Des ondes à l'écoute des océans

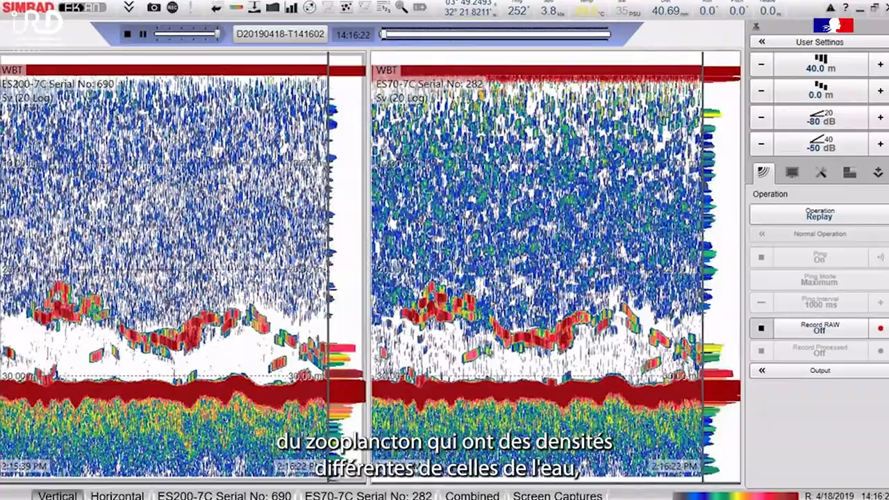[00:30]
qui ont une densité différente de celle de l'eau, un écho est renvoyé et mesuré par l'appareil.
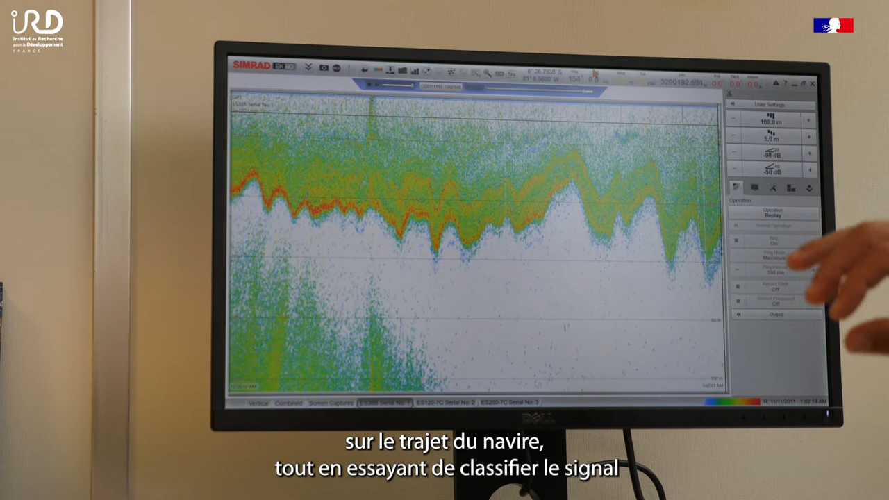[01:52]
sur le trajet du navire, tout en essayant de classifier le signal en différents groupes d'espèces,